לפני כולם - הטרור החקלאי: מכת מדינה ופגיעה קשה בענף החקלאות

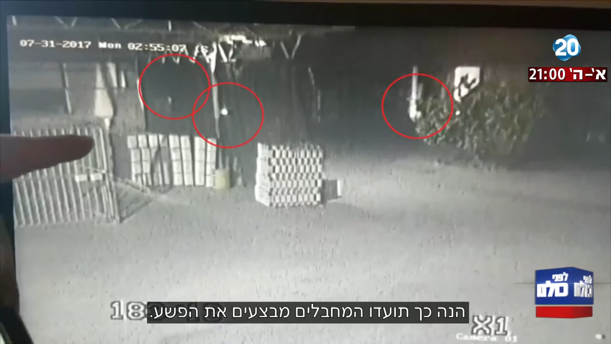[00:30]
תכף ידלק מוקד שלישי בצד ימין ומוקד רבי, פיצוצים. כשגעתי לכאן הגיעו כוחות הכיבוי וכבר לא היה מה להציל.